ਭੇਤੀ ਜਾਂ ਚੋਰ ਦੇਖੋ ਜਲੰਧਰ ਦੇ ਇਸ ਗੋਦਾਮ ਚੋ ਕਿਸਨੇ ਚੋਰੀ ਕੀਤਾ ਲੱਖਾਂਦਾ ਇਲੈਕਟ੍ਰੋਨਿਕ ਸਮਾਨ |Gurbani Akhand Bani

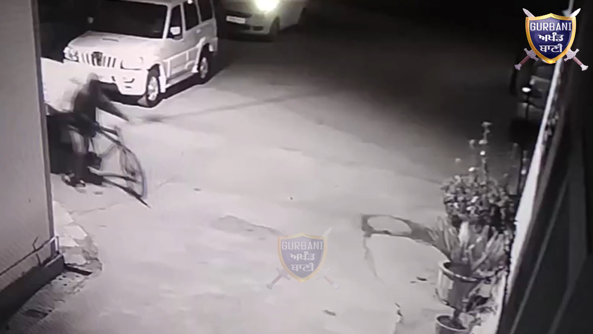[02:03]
ਦੁਬਾਰਾ 3:01 ਤੇ ਮੁੜ ਉਹ ਗੋਦਾਮ ਵਿੱਚ ਆਏ ਅਤੇ 3:07 ਤੇ ਦੂਸਰੀ ਵਾਰ ਰੇਹੜੀ ਭਰ ਕੇ ਸਮਾਨ ਗੋਦਾਮ ਵਿੱਚੋਂ ਲੈ ਗਏ, ਜਿਸ ਤੋਂ ਸਾਫ਼ ਜ਼ਾਹਿਰ ਹੁੰਦਾ ਹੈ ਕਿ ਚੋਰ ਕੋਈ ਭੇਤੀ ਹੀ ਹੋਵੇਗਾ।